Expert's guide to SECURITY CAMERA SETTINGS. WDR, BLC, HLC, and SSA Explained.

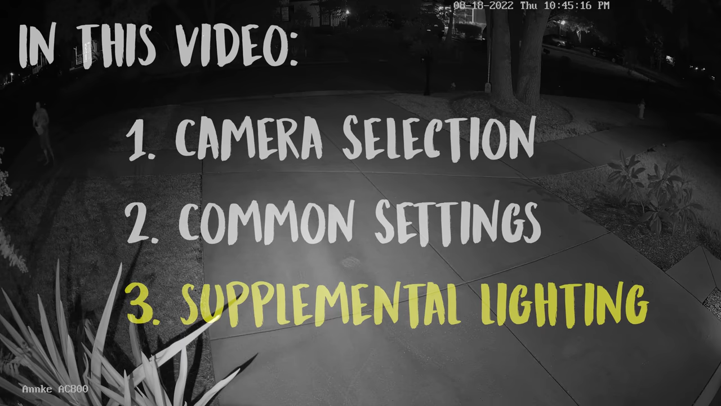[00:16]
and I'll even show you some tricks with supplemental lighting that can dramatically improve your security camera's nighttime performance from a blurry mess like this into a crisp, clear, and very usable image.
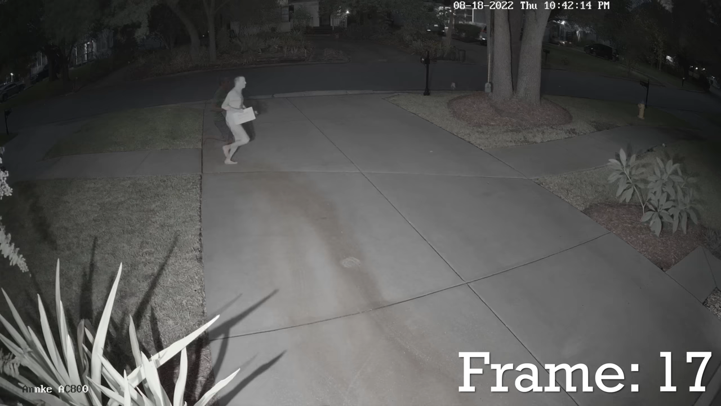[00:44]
but at night there isn't very much light so your cameras have to make some compromises in order to produce a usable image.
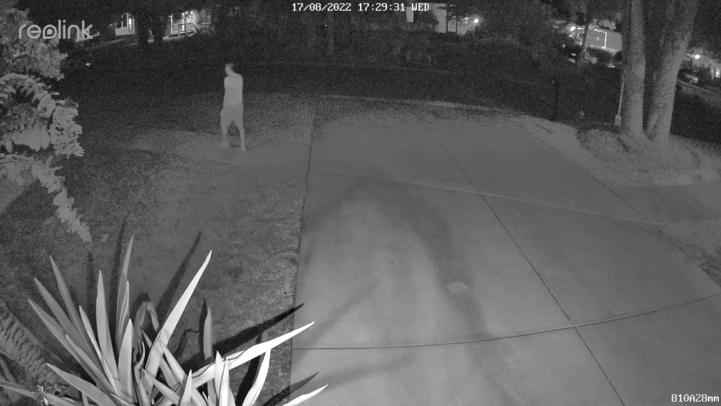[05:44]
Most cameras have a post processing setting called digital noise reduction or 3D noise reduction that tries to remove those errors in post processing,
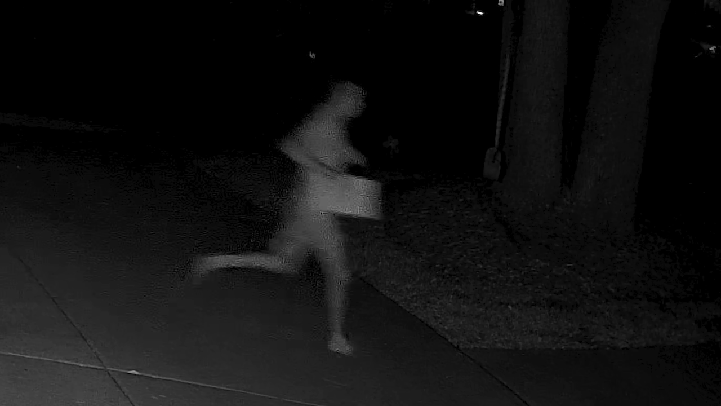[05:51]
but it can result in a blurry or distorted image because the processor is just guessing what that pixel should have been based on the pixels around it.
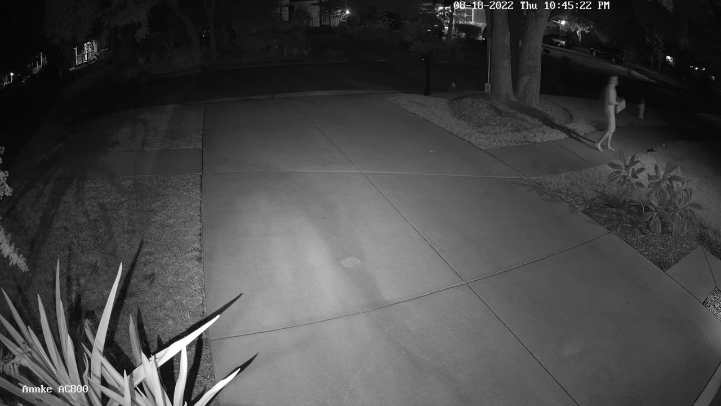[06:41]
If you want to have crisp images of fast moving objects, you need to decrease the exposure time. Obviously less exposure time means that the sensor will have less light to collect and will therefore result in a darker image.
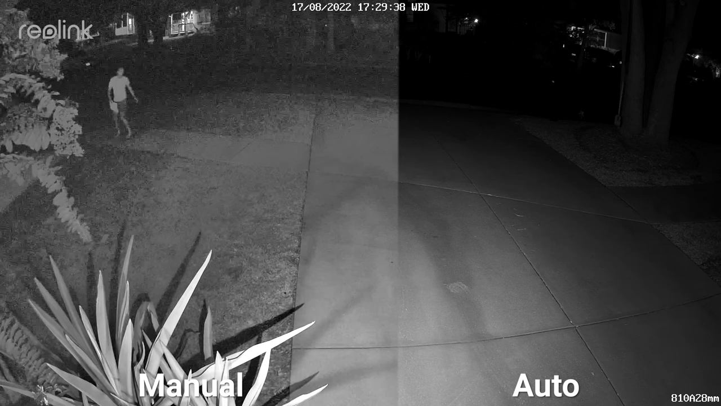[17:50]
I wasn't able to make significant improvements on blurring or fast moving objects and I only managed to introduce more digital noise. So as much as it pains me to say, I think that your best bet on Reolink cameras is to leave all these settings on auto.
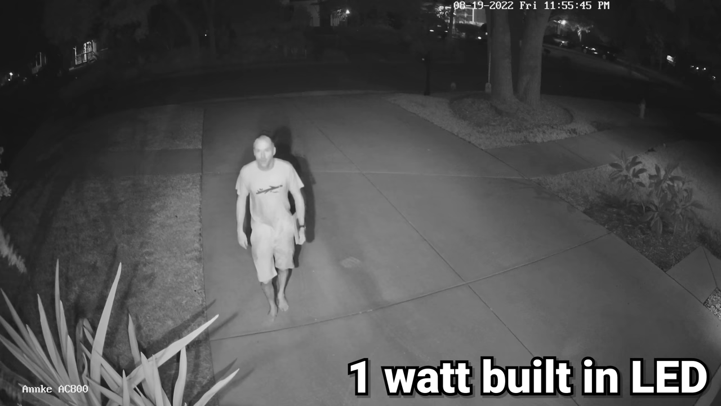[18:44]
which is better than nothing, but ultimately it isn't that much light. But you can buy IR illuminators in different sizes,
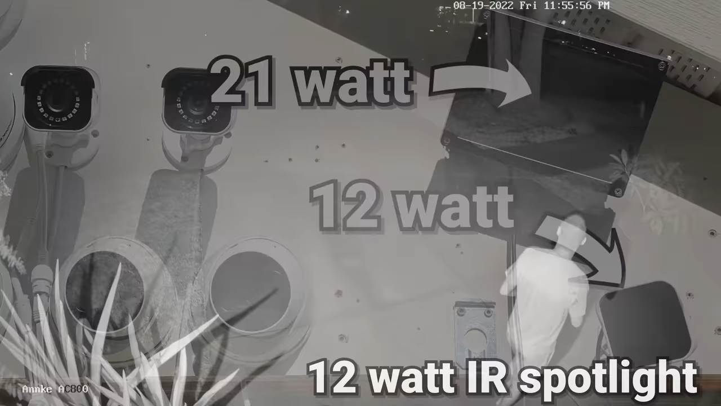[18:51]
like these 12 and 21 watt units from Tendalux, and if you already have a camera running over power over ethernet,
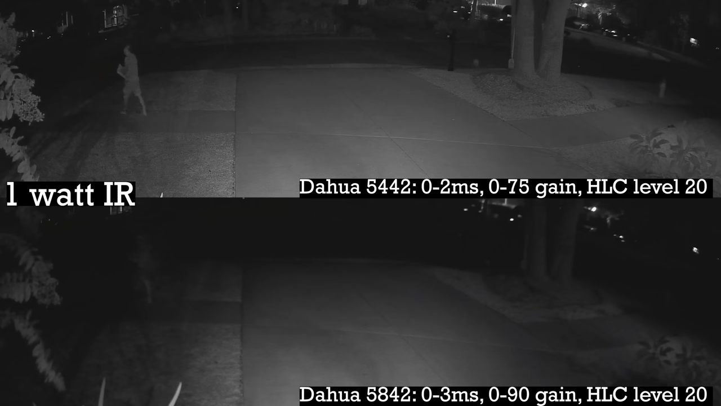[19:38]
So here's some footage of a running subject from the DAWA cameras, first with only the built in infrared LEDs, and then here's that same scene with the 12 watt unit, and here's what it looks like with the 21 watt infrared flood.
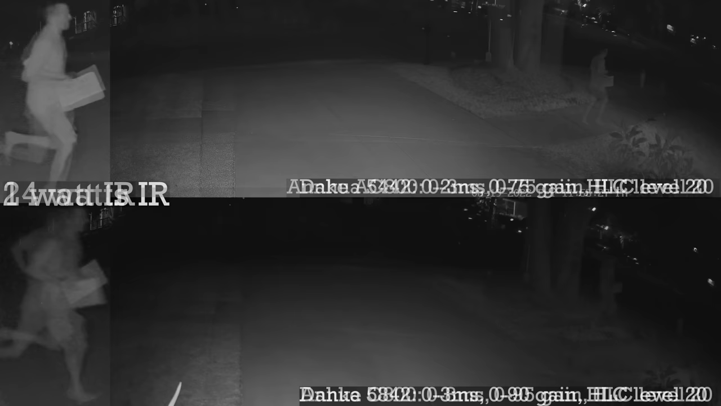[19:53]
Next here are those Anki cameras, again with only the built in LED, here's what they look like using the 12 watt IR floodlight, and then we'll step it up to the 21 watt unit.
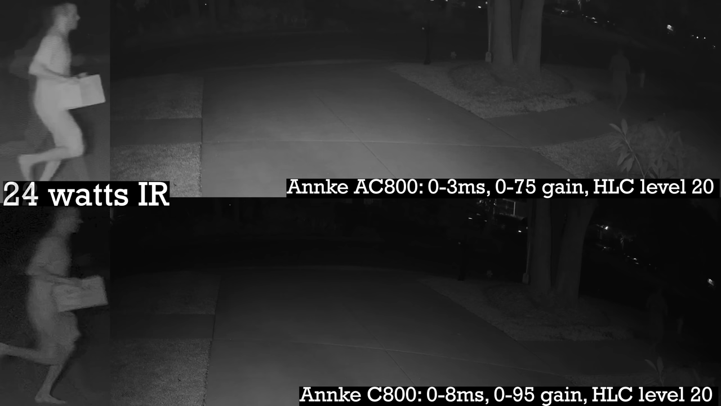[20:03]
Last here are the Reolink cameras with only their built in LEDs, compared to adding the 12 watt unit. And then finally here are the Reolink cameras with the infrared 21 watt floodlight.